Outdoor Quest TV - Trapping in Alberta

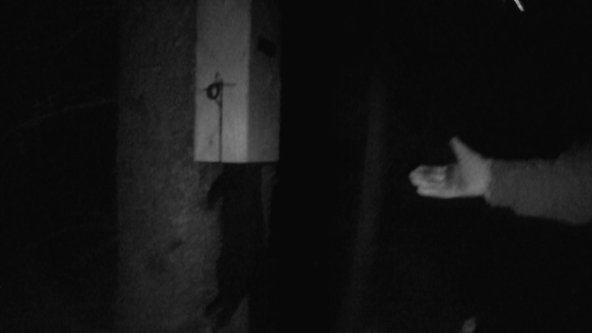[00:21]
here we go our first long hair said that is
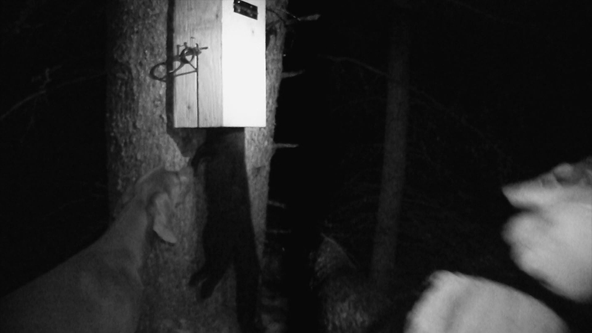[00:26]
spectacular this isn't that nice okay look out yeah he's
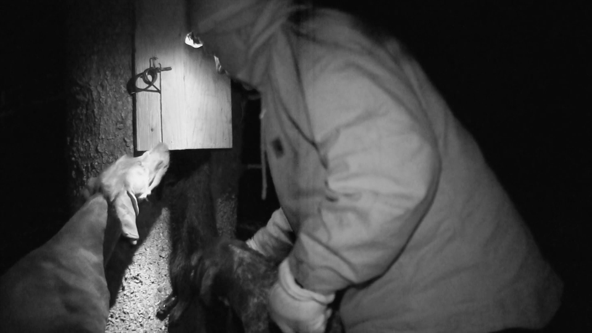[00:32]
froze yeah he's been here he probably got caught right after we left
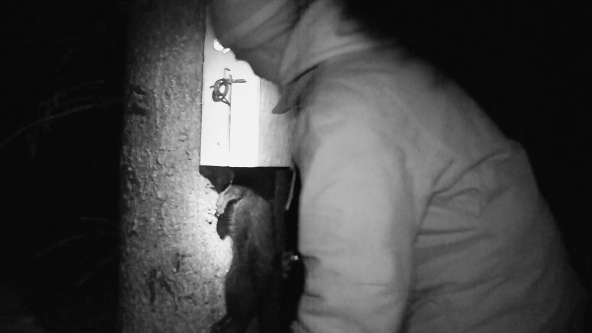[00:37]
this just gives you an idea of how close we are to
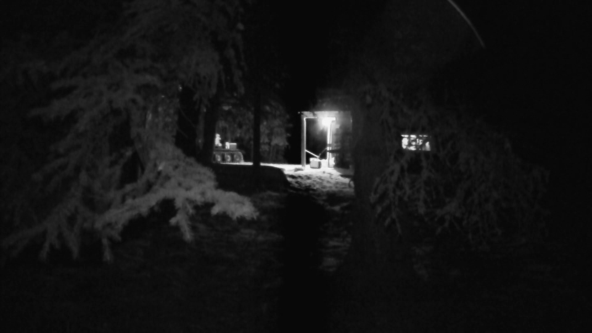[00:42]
the skinning shack that's the lake you can see there and you can just see a bit of the Argo stick it out